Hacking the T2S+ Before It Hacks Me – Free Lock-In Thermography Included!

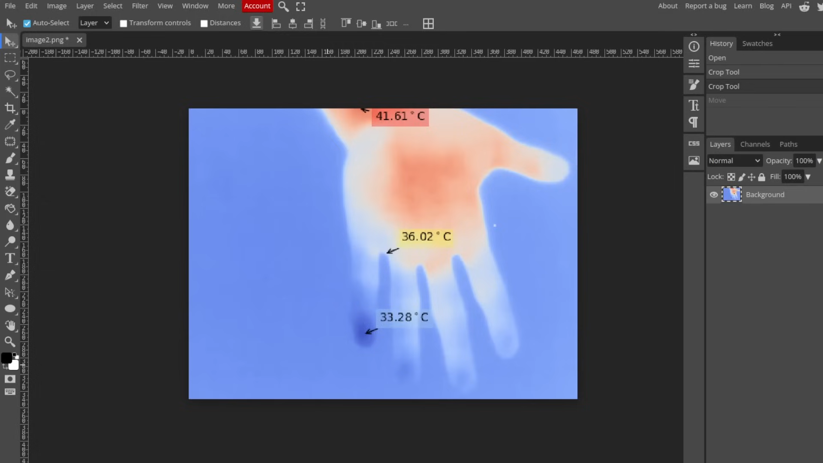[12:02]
You could also use something like a median filter on the entire image to deal with dead pixels. If you don't care about the image getting blurrier.
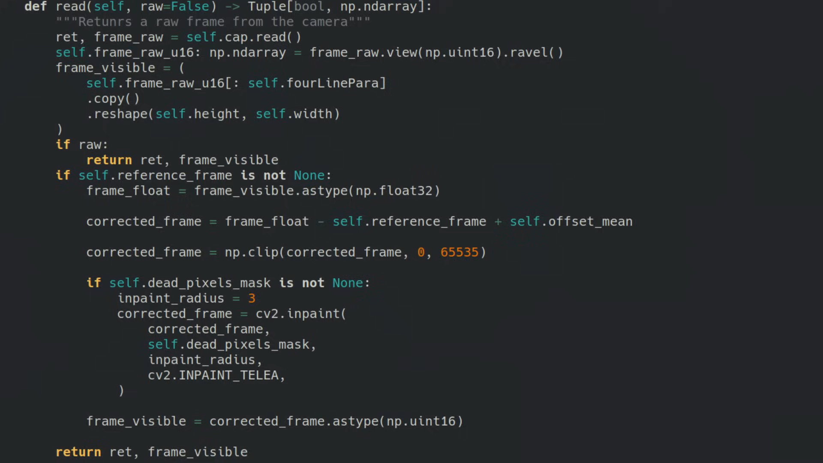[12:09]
So despite being a bit more complex, the mask has some merit to it.
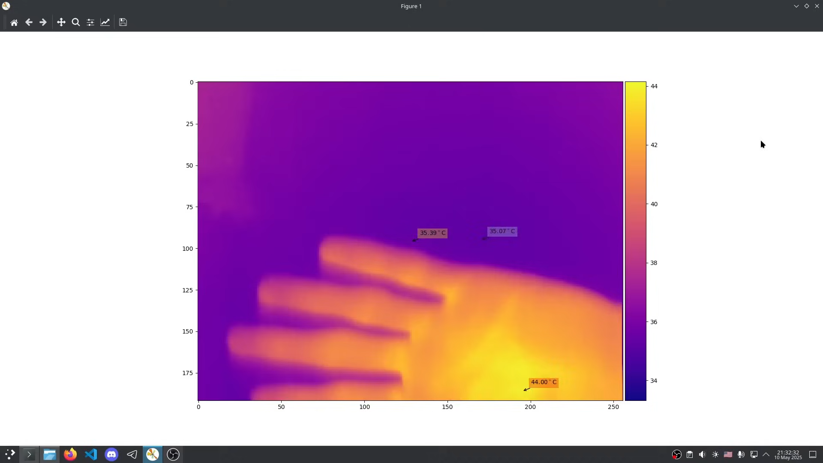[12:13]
On screen: max 44.00°C
With the image finally looking great, it is time to turn our attention to fixing the temperatures, which are a bit off if we compare it with what the official app reports.
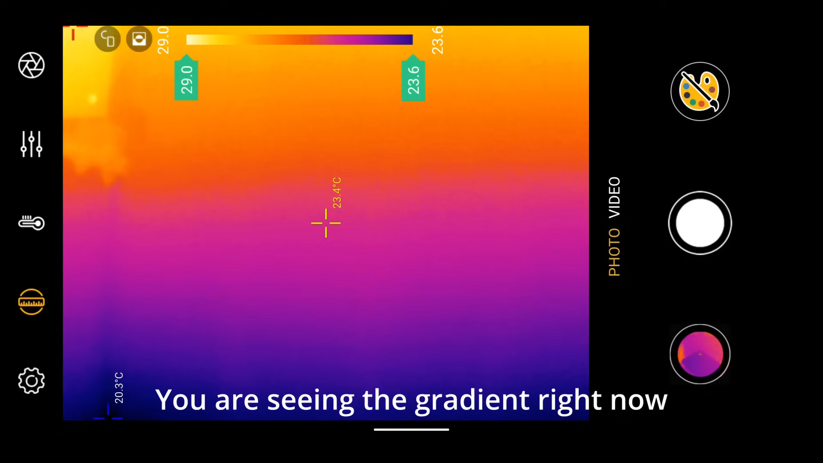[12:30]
On screen: spot 23.4°C
This sometimes causes a gradient on the image in the app, so I am not sure how reliable that source is for calibrating by implementation.
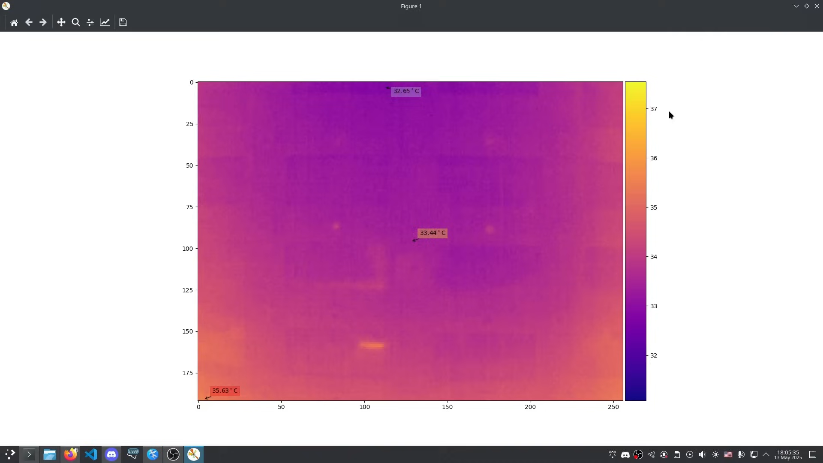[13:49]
On screen: spot 33.44°C, max 35.63°C
If you apply these values to the thermography calculation, the values reported for temperature are even more wrong.
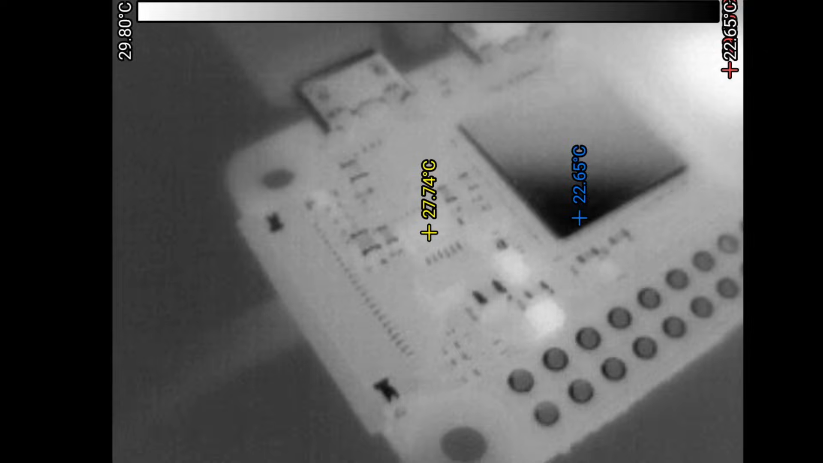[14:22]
On screen: scale top 29.80°C, scale bottom 22.65°C
First of all, there are the obvious applications of using it to help you diagnose issues with electronics.
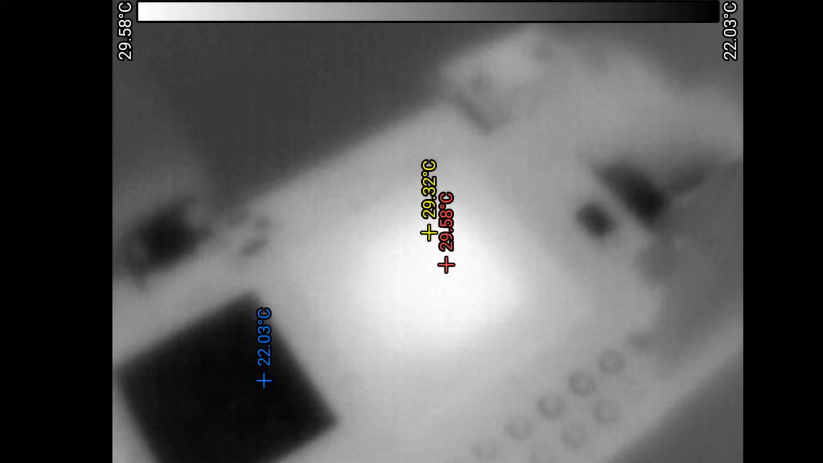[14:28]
On screen: spot 29.32°C, max 29.58°C, min 22.03°C, scale top 29.58°C, scale bottom 22.03°C
You just point this thing at the board and the problematic part will often light up letting you know where exactly the issue is.
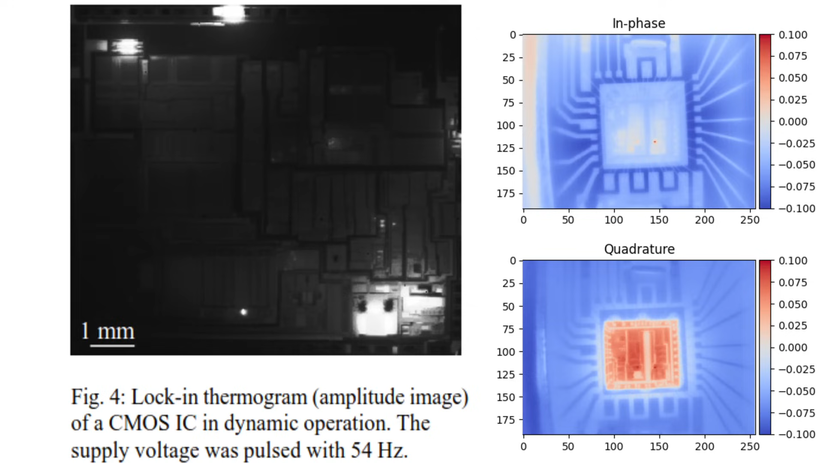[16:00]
You could also potentially do silicon dye reverse engineering or debugging as intended in the original paper.